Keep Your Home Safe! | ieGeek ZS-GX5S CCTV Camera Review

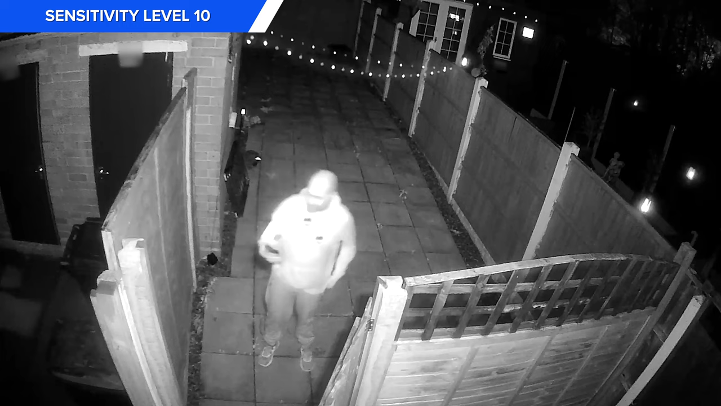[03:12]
Detections at night worked fine but those IR lights made our face look a little washed out which could make identifying someone a little difficult. Using the inbuilt light does really help and the amount of light that it gives out is great.
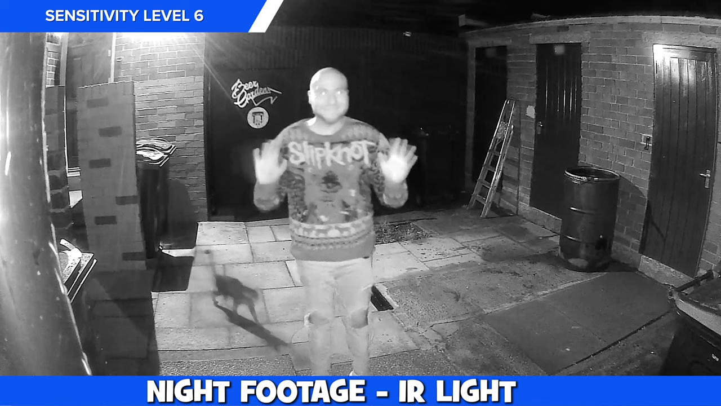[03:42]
There is a little ghosting around us during the low light recording but it does the job and recording us fine.
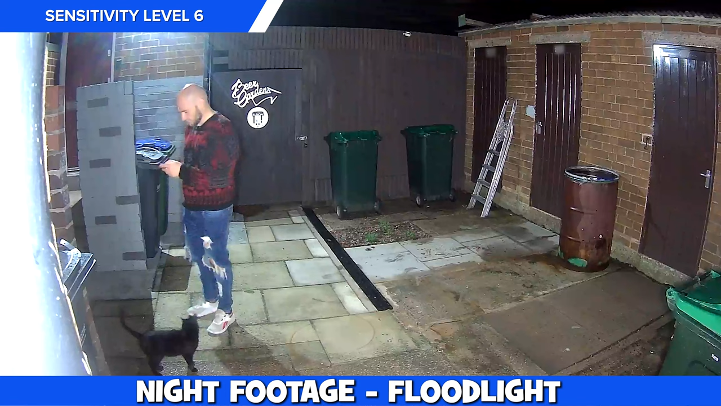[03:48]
Again the inbuilt light does a great job at brightening up the scene and it's so bright that I imagine it would startle unwanted visitors at your property.
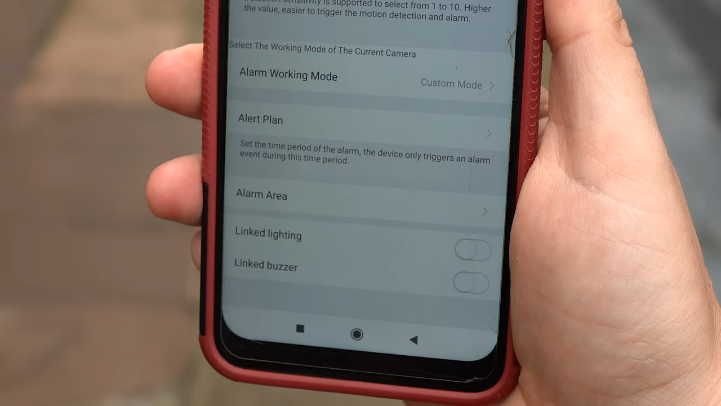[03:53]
The light can be automatically activated if motion is detected and
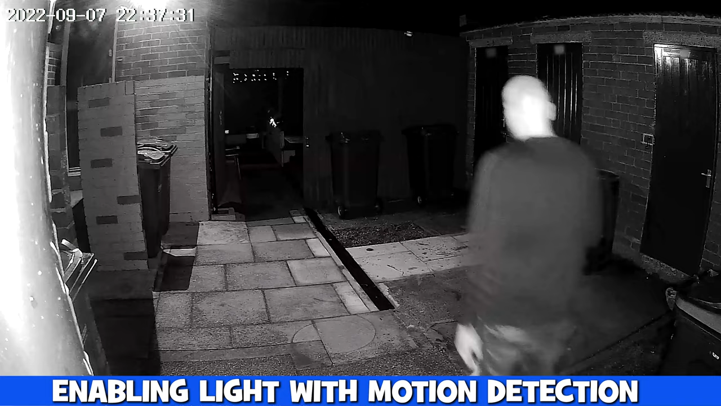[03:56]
this worked great with it always turning on when someone was in the frame and the brightness of the light can be turned up and down to suit your scenario using the app.